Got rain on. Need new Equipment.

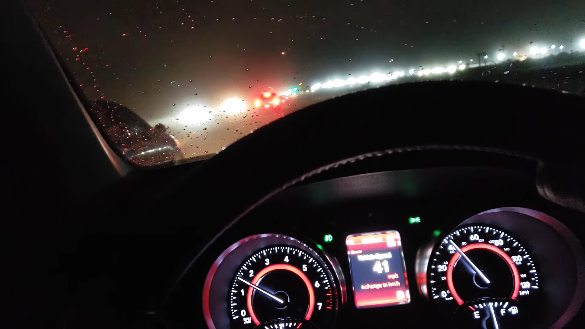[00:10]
This is with the dust and rain. See the tumbleweed right there? Tumbleweeds are flying. Windy. The dust with the wind. Looking all weird. Look at all that dust. Man. It's windy out here in Arizona.
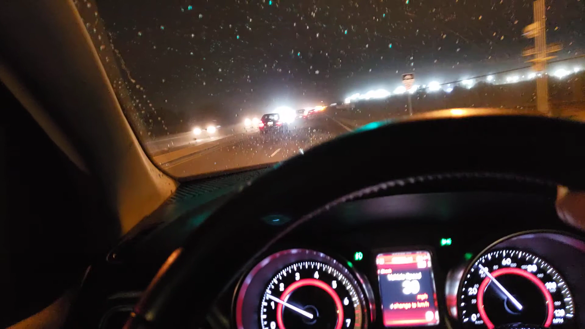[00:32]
Usually we don't have these kind of weathers till like in summer. This is monsoon season. But not in the winter. We don't get this stuff in the winter. Look at that. Crazy crazy. Okay it's dying. The wind is dying now. But back there was all dusty. Look at that. Oh that's because there's a wall right there.